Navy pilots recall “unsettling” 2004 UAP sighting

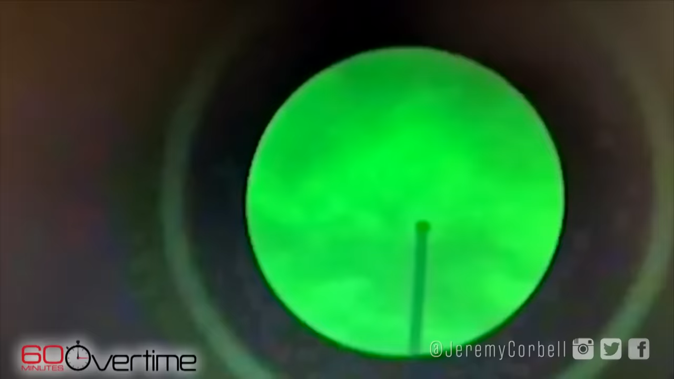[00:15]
The Pentagon says this night vision video was taken by Navy personnel and is being investigated.